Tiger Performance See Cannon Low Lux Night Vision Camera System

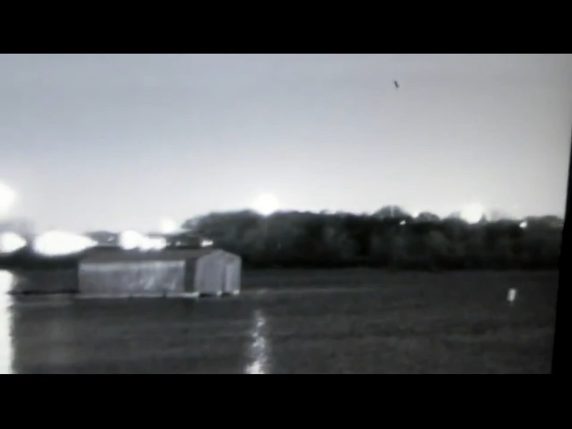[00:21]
Now I'm going to come over here on our monitor and this is going to give you an idea of what our camera is seeing right now.
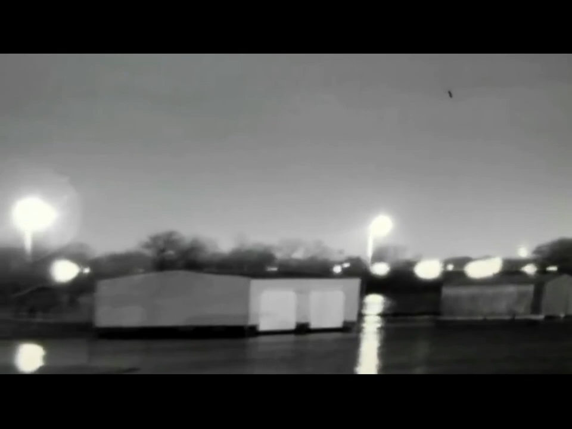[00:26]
We're going to pan over to the right a little bit and we're going to show you that same little point
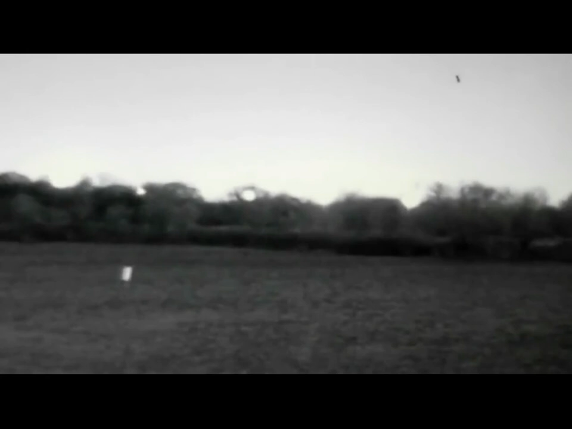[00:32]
where we were just focusing on it and you can see how dark it actually is.